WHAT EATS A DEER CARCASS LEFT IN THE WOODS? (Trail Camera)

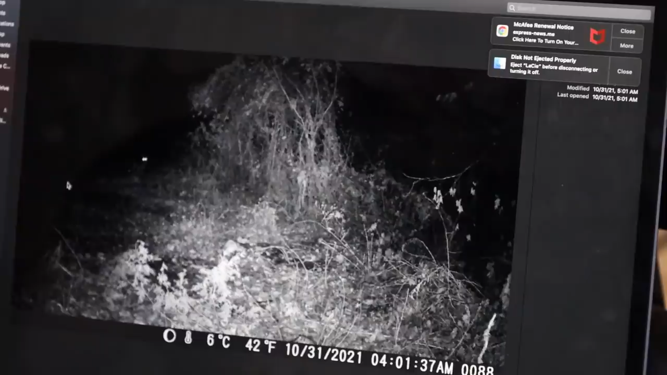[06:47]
Somebody's dog. Oh, and then there's a coyote. Coyote. There's a coyote.
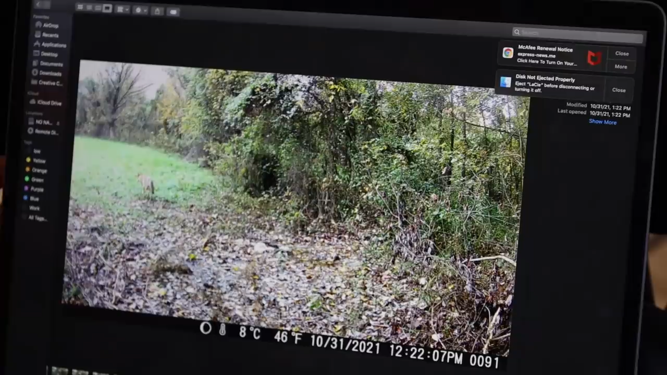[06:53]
I knew there had to be some, and then he came back, and then he came back again. And I knew there was going to be some coyote, and then there's another coyote.
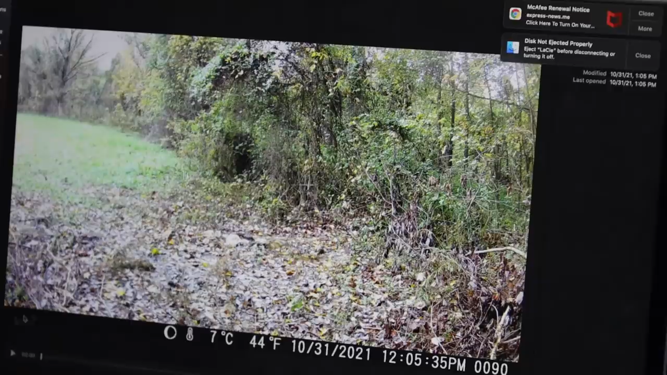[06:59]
So these are during the day. Yeah, these are during the day. These are at 12 p.m. That's right in the middle of the day, and there's that coyote just hopping around 12 o'clock in the middle of the day. Big coyote coming in again. Trying to scavenge some real quick. I wonder if this is the same one.
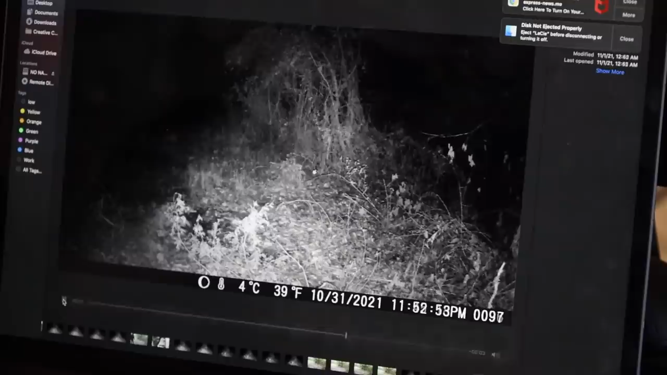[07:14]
I'm going to say it is, because I'm going to, and then there's Sheba. I'm going to say it is the same coyote, because once that coyote figured out there's food here, he's just going to come back. Until we find two in one picture. I'm going to say it's probably the same one. There's some weird black dog way over here. I was actually hunting that day, and I saw him.
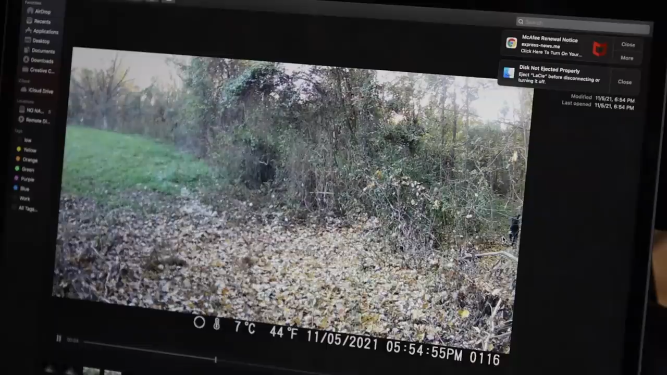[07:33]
I was like, what are you doing? And then here's that coyote that night. And there's a big deer. Not a big deer, but a deer. Big doe. That coyote's actually a really frequent visitor.
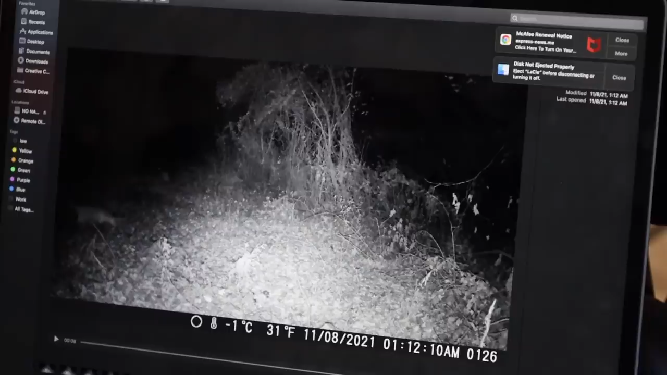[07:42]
Yeah, he did. Big fox. Big red fox. I saw him as well hunting. There's a deer. There's a spike actually coming in. Checking him out, son.
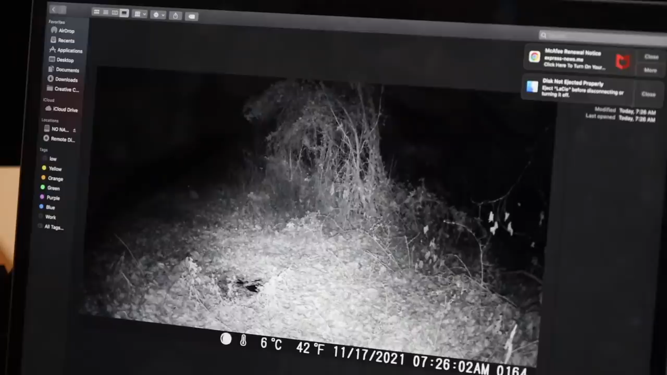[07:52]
Still hoping for a bear. Oh, snap. What was that? What was that?
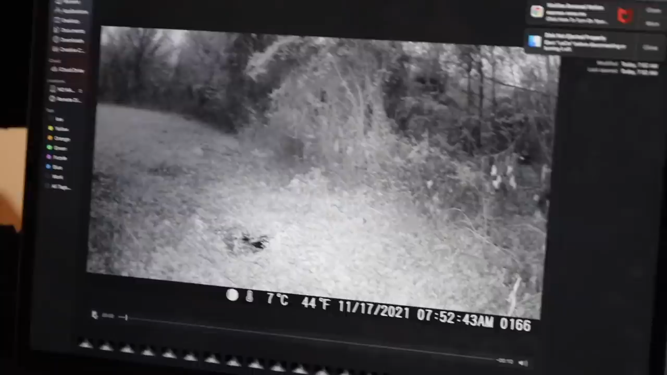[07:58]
I'm just going to say that was a coyote again. Yeah, I think it was. There's a deer. There's that spike again. He comes around a lot.